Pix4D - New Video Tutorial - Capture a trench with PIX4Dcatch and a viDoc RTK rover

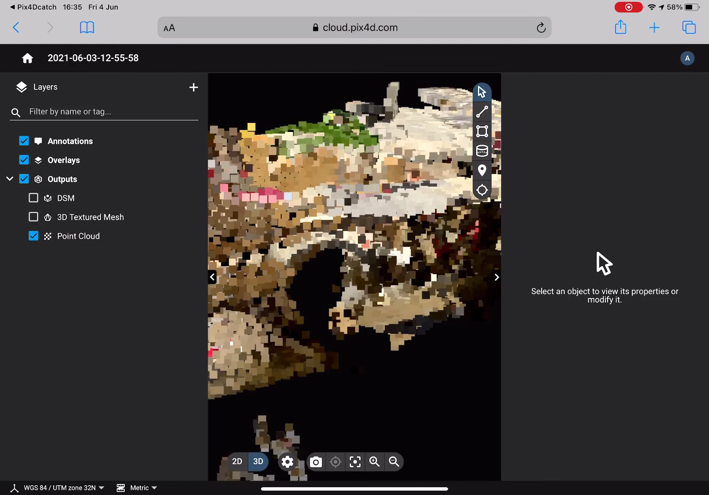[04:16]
You can then navigate around the 3D model of the trench and collect a handful of different types of geometric measurements or add line work for each of the service lines.
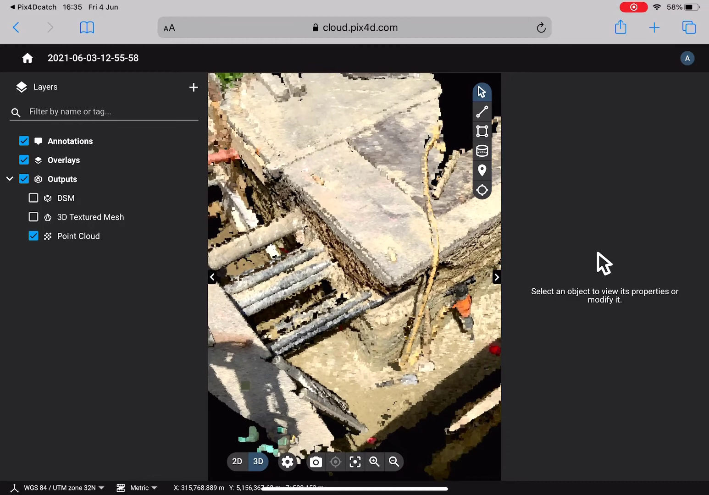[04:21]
You can also give other people access to the same 3D model so you can all work in the same environment and avoid any misunderstandings.